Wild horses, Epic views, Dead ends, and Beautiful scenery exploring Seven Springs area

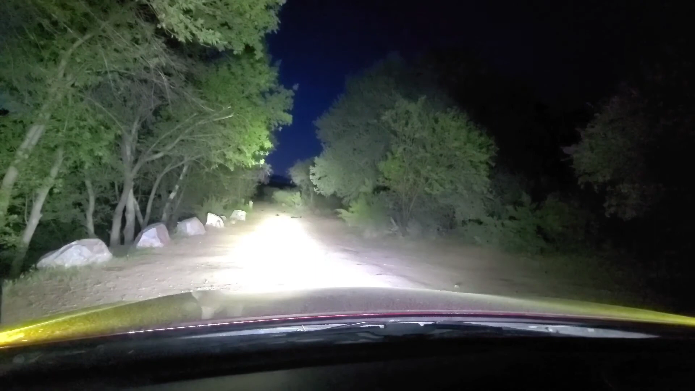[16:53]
That's headlights with my brights on. And that's without the brights. This one, just for the hell of it. Just in case we can. Yeah. I mean that. The video's not picking up how wide the spread actually is.